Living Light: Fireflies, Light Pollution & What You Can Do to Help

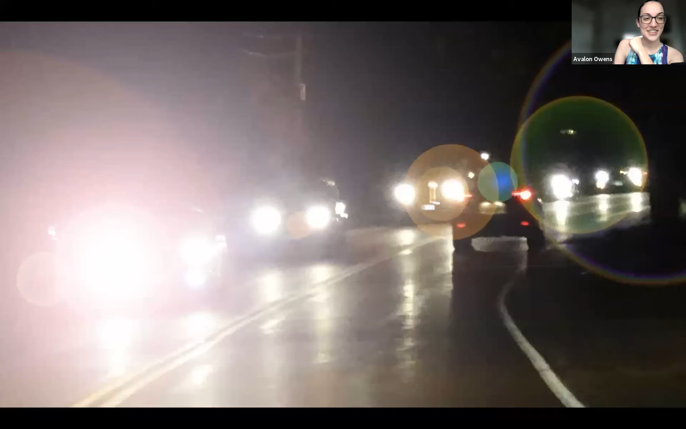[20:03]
some car with LED headlights that totally blind you and make it impossible to see. I see this a lot. Now, we are, like I said, we come out during the day as animals, right? Our eyes are adapted to sort of bright light conditions. Most nocturnal animals have super, super sensitive eyes that are used to sort of scavenging around for whatever light they can find. And so when you turn on a light around, for example, a moth or a firefly,